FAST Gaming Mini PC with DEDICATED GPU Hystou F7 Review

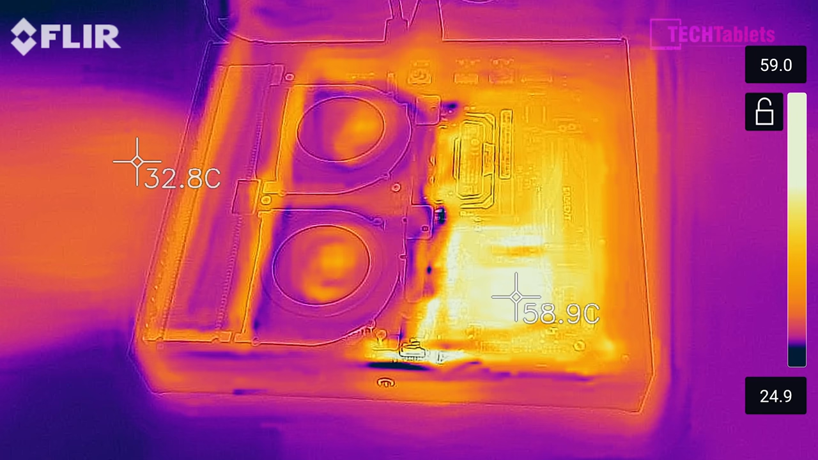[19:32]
is cooler the air inside there so it's doing its job sucking in the cooler air this is even with the lid on i've just taken the lid off now so you can see it here now what is the hottest point there that is the chipset of course it doesn't have a fan on it and it's getting up to around 56 degrees then that is kind of normal though for the chipsets to get hot
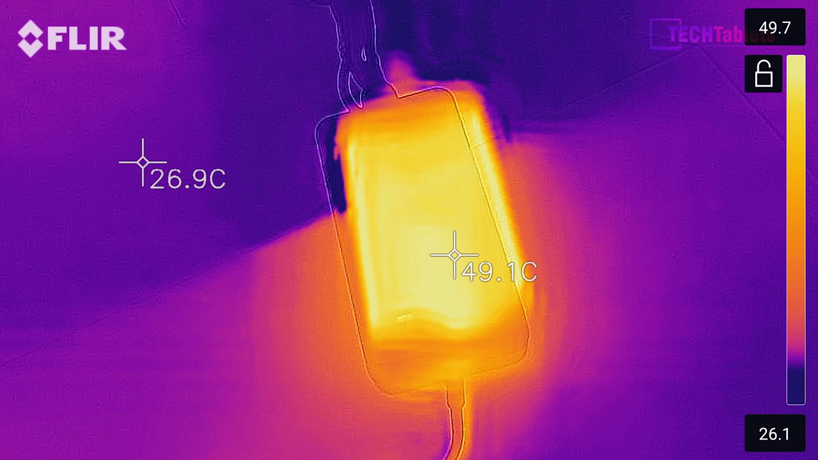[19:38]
it does have a heatsink on it so i think the thermals they're actually